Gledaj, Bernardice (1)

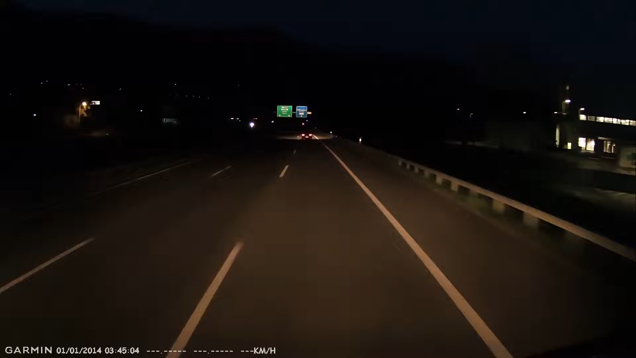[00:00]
Ok, izlaz Belincona sud Pravac lokarno Držimo se desne trake